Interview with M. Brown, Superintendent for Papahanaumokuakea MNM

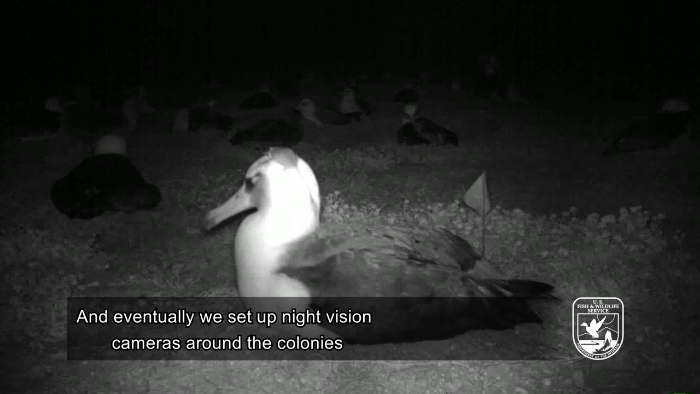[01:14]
And eventually we set up night vision cameras around the colony and saw that it was actually mice that were crawling onto the backs of albatross and attacking the birds while they sat on the nest. So the mice were actually eating the birds alive there while they sat on their eggs. So anyway let's just set up our energy. Thank you.